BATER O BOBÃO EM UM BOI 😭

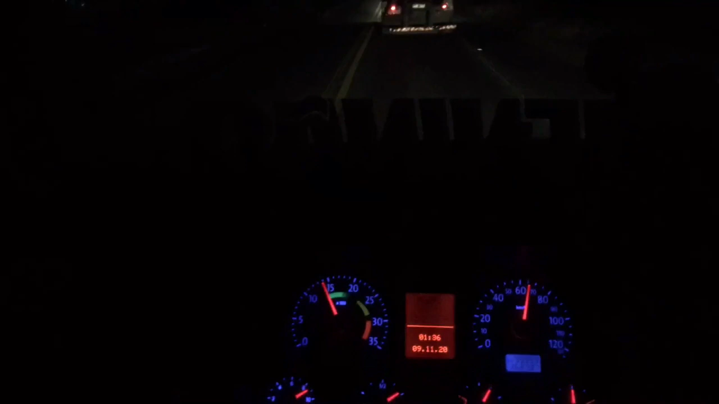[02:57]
Aí eu ajeitei Testei ali o fuzil Um lado só Mas amanhã Com fé em Deus Tô chegando aqui Em São Caetano Fé em Deus Eu vou descarregar E vou me informar Quanto é que fica Com certeza Mas O que acontece Comigo Com qualquer um Que Que bebe na estrada Né É um negócio Que O carro tem que falar É um imprevisto Aí
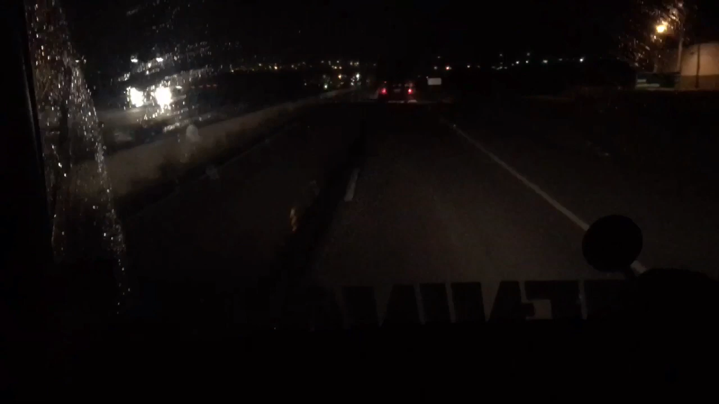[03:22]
Mas Deus tá com nós Aí Glória a Deus Aí Muito agradecido A Deus Muito Honrado Por ele ter Dado mais um livramento Senhor Então vamos terminar De chegar aqui Pelo Deus Mostro pra vocês Aí como ficou Beleza Então é isso aí Rapaziada Tô chegando aqui Em São Caetano Aqui
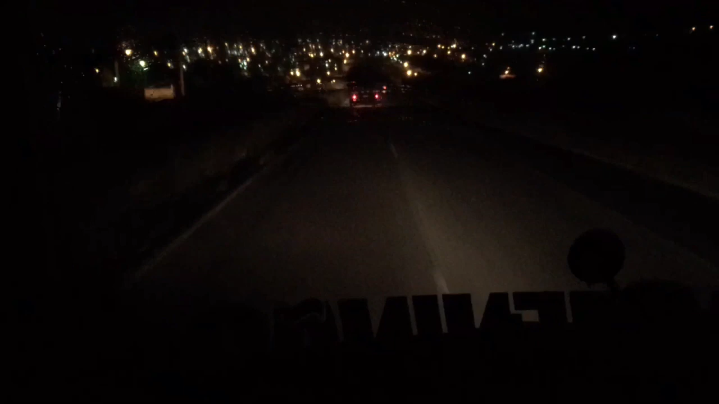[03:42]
Já tô ali No carro Beleza Aí eu gravo aí Pra vocês Tá rapaziada Já cheguei aqui Na Seasa Agora